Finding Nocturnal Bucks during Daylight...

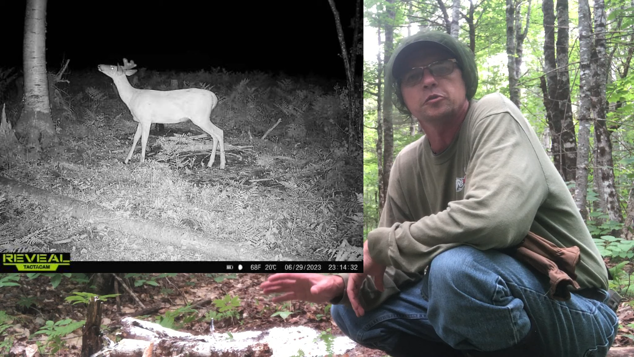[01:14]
and as you can see i'm going to show you two or three pictures here of him but he's only in this spot at night time right so he's never there during the day i got all night time photos now this for me um depending on the amount of time i get to hunt this year uh this might be a shooter buck for me right so i'm more uh i'm more about meat than i am about big racks but i do like to take a nice mature buck if i can um and this is not a young buck right so he's not too bad he's nice and wide uh not a lot of points but that doesn't matter to me he can't eat the points